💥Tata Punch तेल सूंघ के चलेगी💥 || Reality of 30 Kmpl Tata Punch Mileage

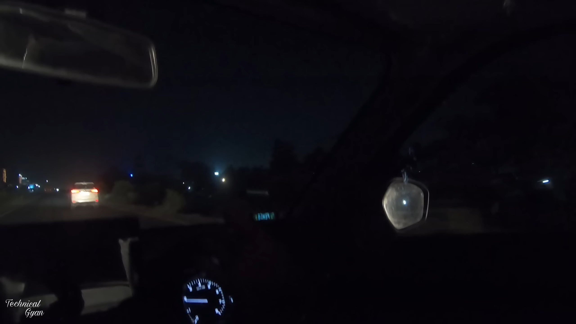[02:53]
और एम आई डी पे जो अभी मीटर शो कर रहा है वो शो कर रहा है 23.3।
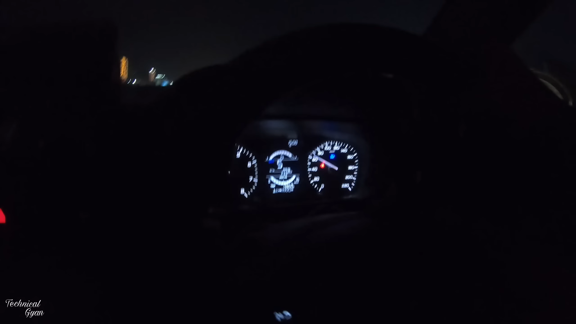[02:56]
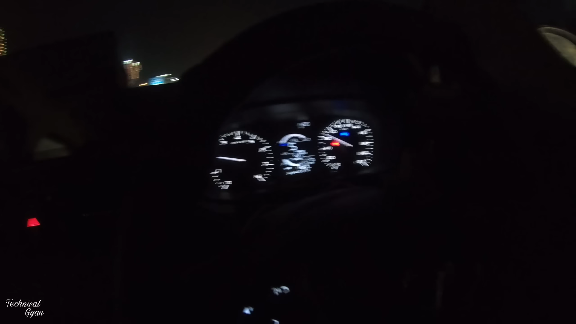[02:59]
ये देख लीजिए, अभी थोड़ी सी मैंने स्पीड स्लो की थी,
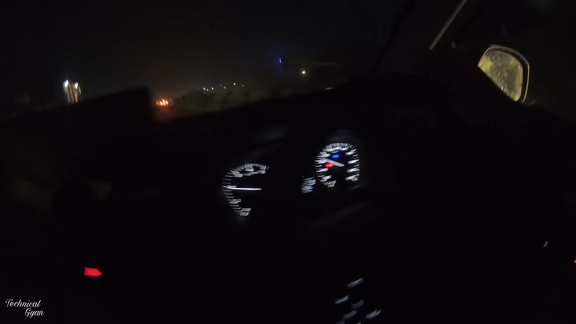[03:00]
वैसे 80-90 में चल रहा हूँ, अभी 100 भी जाऊँगा। और टायर प्रेशर ये देखिए, मैंने TPMS भी एक लगा रखा अलग से, और टायर प्रेशर ठीक ठाक ही शो कर रहा है, 27, 26, 24, 27, इस पीछे वाले में हल्का सा 1-2 पॉइंट का फर्क है।
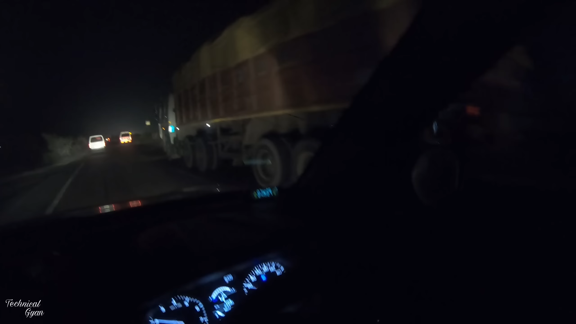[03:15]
अभी देखिए मैंने काफ़ी देर से स्पीड जो मेंटेन कर रखी है लगभग 90 मेंटेन कर रखी है,